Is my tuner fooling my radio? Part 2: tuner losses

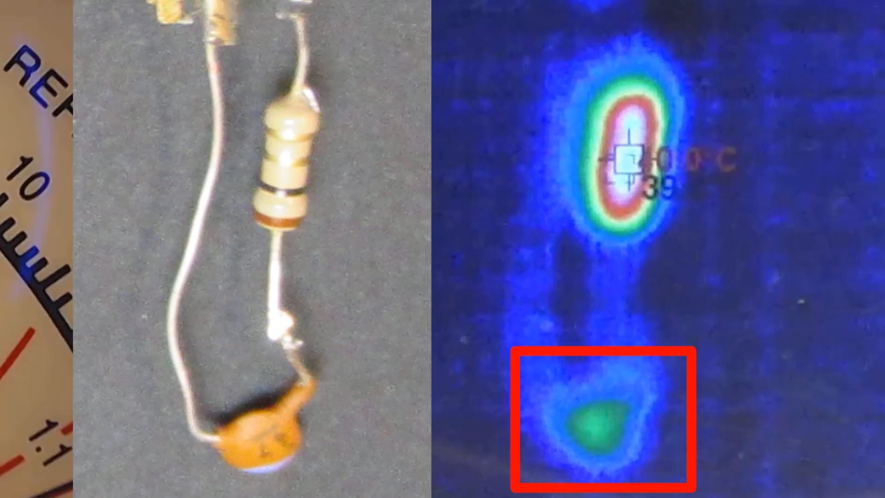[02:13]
It appears that the tuner had enough time in feeding load two. The capacitor dissipated some power,
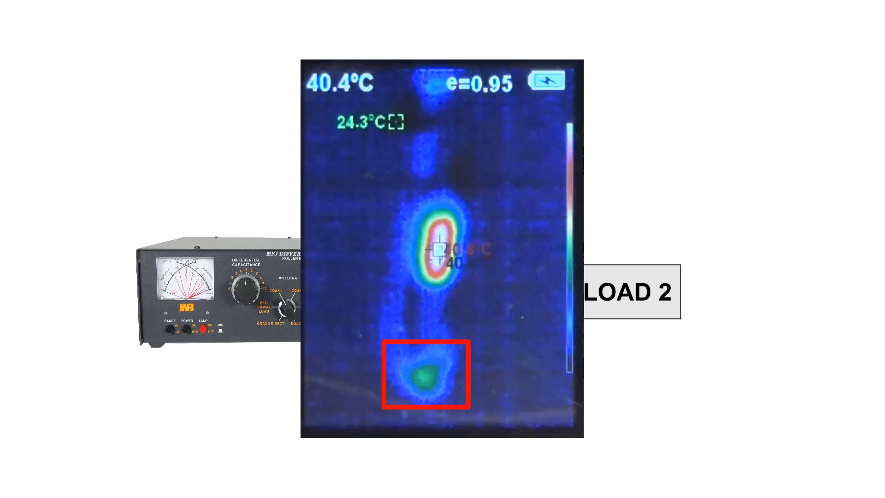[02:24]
but even considering that, load two took 10 times the power and twice the time of load one to reach 40 degrees Celsius.
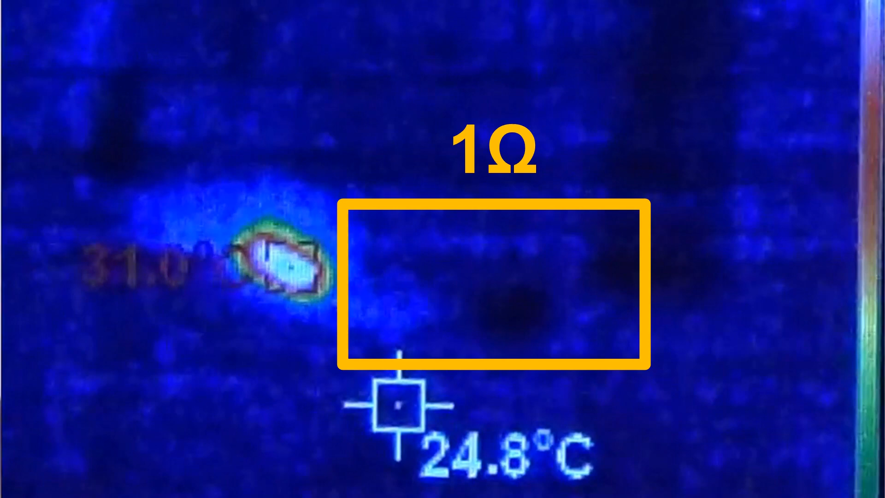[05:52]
On screen: spot 24.8°C
The other one is completely cold, meaning that is dissipating very little power.